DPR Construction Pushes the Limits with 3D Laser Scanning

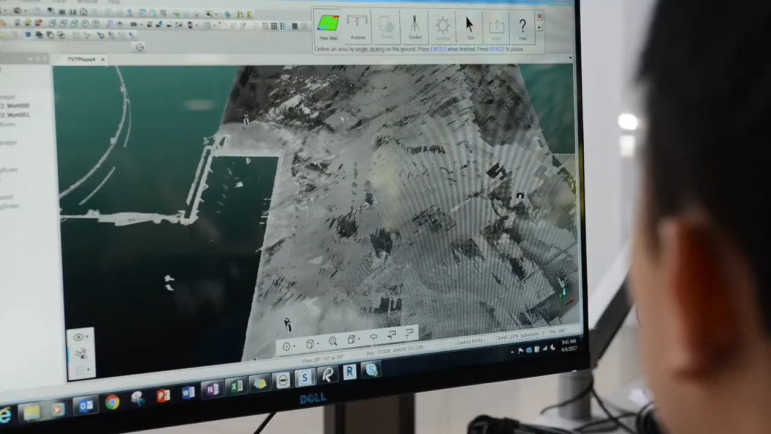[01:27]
cloud together to get to you know the desired tolerance that we want.